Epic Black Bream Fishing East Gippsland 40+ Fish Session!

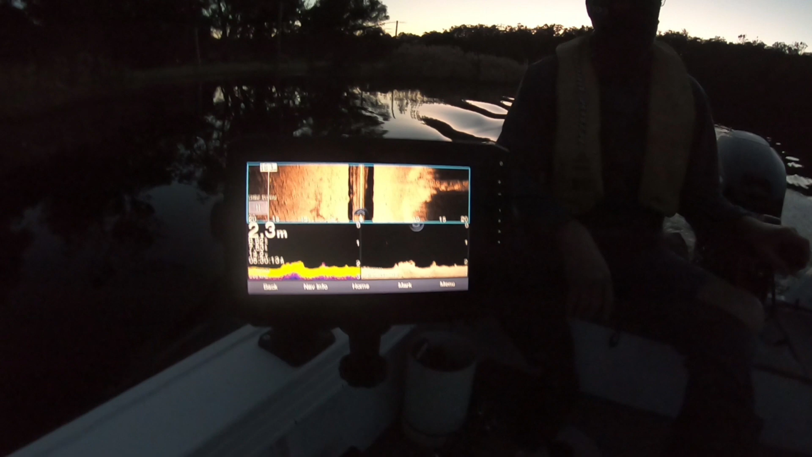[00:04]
On screen: depth 2.3 m
Oh, look at her. Just what you want to see on the morning.
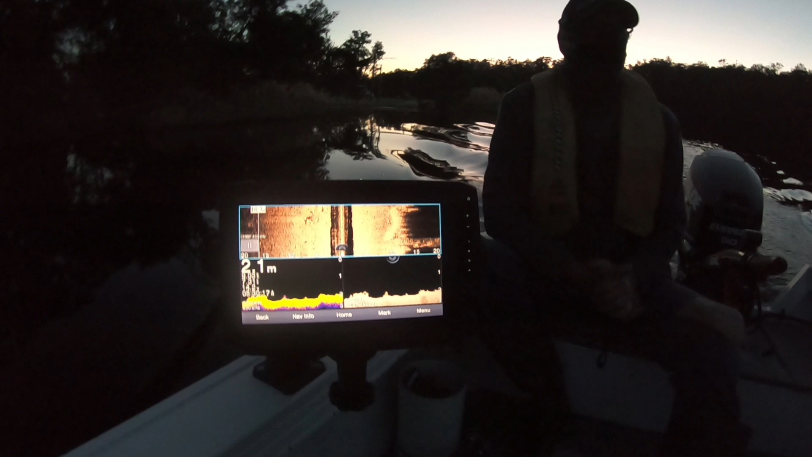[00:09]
Your wife's sleeping and a sander lit up with Bream.
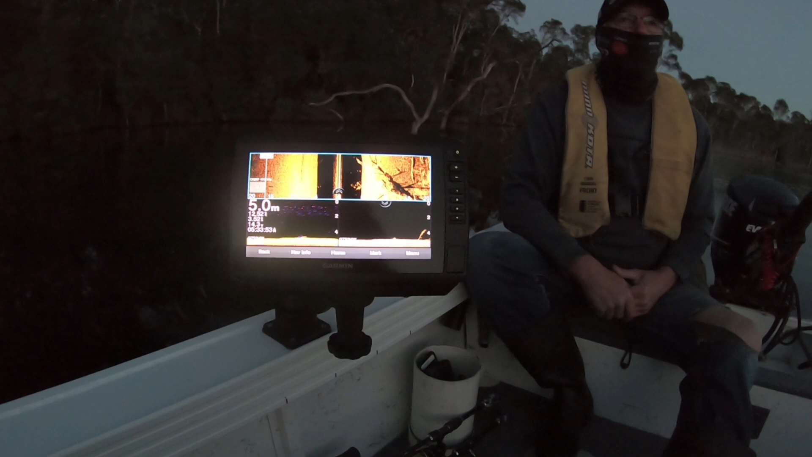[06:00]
Yeah, there's a few fish just sitting out from it. About 5 minutes from the boat ramp. And it looks like there's a few fish.
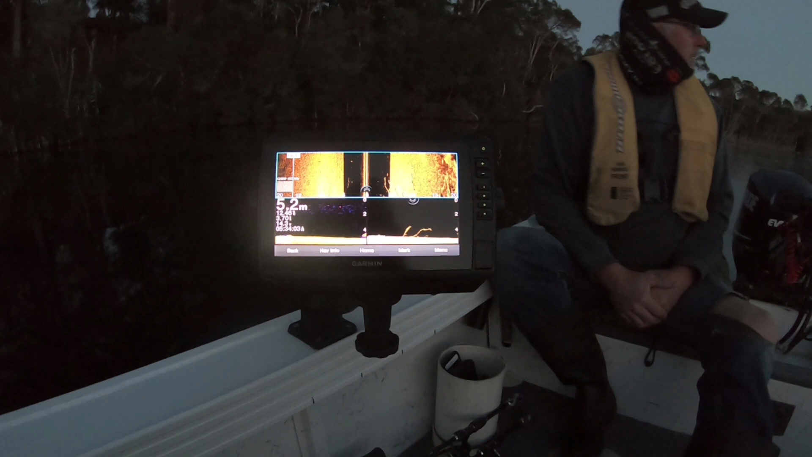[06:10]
Another snag there. A little bush. Bloody deep. 5.5 meters.